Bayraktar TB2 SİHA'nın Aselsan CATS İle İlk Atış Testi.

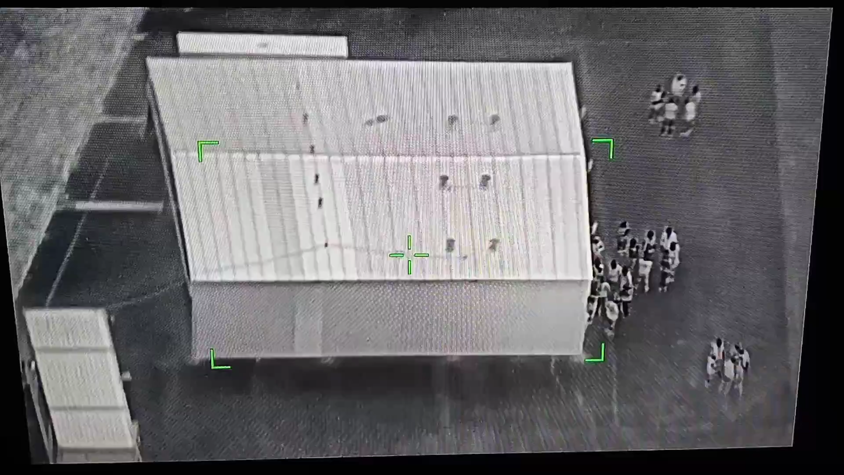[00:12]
Ülkenin milli siyası Bayraktar TB2, entegrasyon çalışmaları devam eden Asersan KES elektronik optik keşif gözetleme ve hedefleme sistemiyle önemli bir teste imza attı.